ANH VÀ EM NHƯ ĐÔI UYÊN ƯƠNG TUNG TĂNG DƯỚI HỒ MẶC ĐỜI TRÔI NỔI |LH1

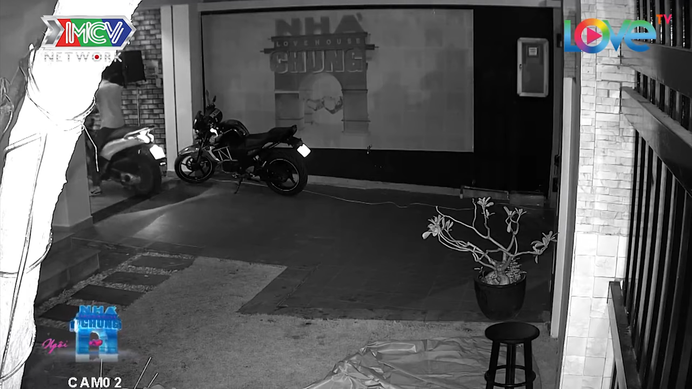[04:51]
Sau đó Vi và Nghị cũng lần lượt rời nhà chung.